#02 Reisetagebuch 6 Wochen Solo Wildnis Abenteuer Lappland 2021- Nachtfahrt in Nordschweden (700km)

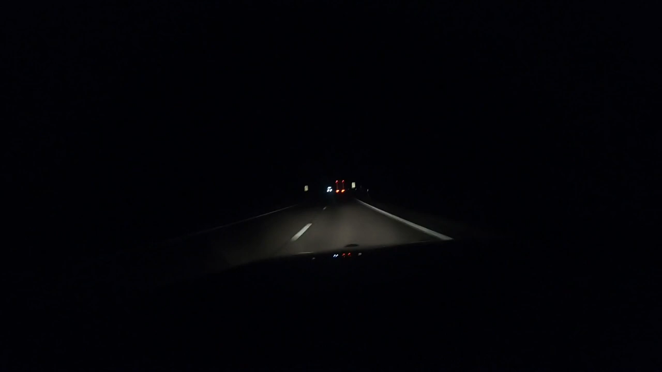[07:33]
kamera ein bisschen davon einfangen war mal links was so ein licht ausmacht wenn der seine zusatzstandwerfer einschaltet ist natürlich die frage ob er das dann auch macht für uns da ist er ja ich glaube ihr seht das jetzt nicht so wirklich jetzt geben wir auch eine senke runter